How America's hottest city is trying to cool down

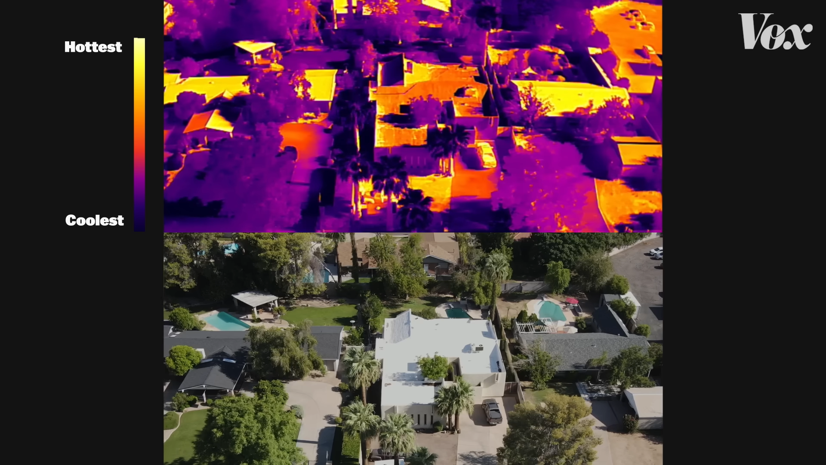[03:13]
reflective roofs can help a bit the thermal image shows the surface temperature of the dark
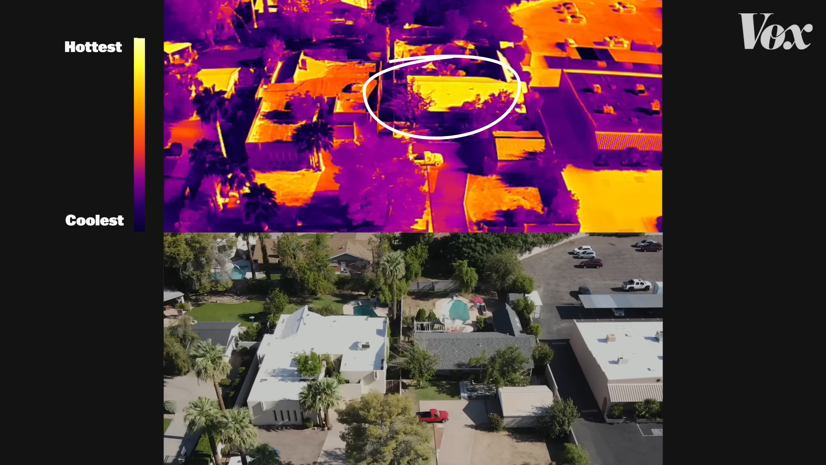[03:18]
roof is hotter than the white ones and the city has also tried
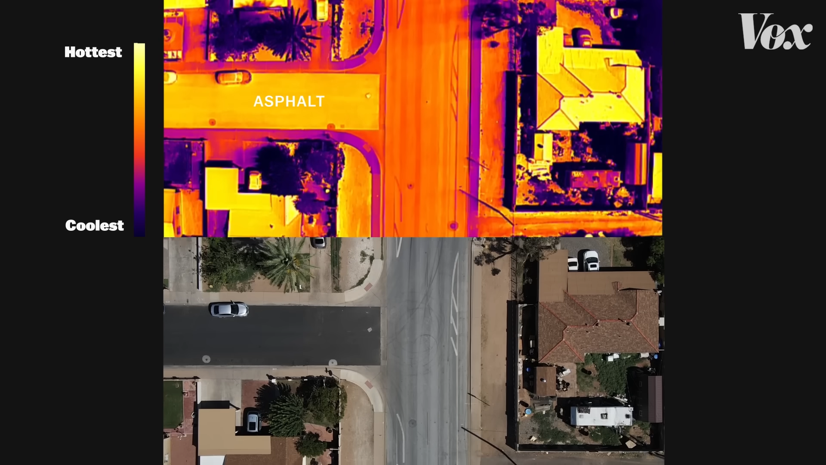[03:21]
painting some roads with a more reflective coating but if you
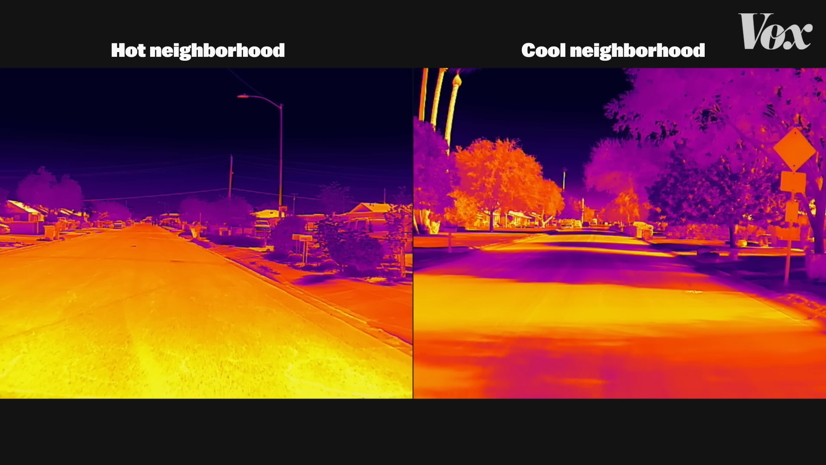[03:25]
compare the hottest and coolest neighborhoods it's pretty clear that the big difference between them isn't the black or white surfaces it's the green ones
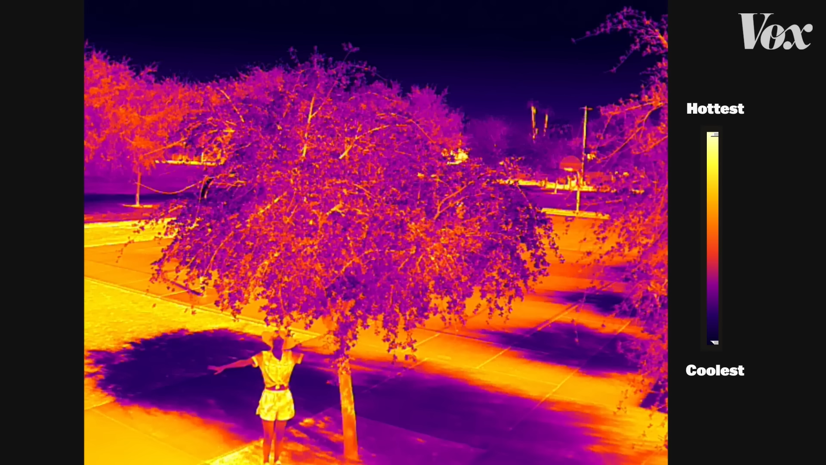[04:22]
can easily see the temperature difference on my arms and on the concrete there so the city of Phoenix has committed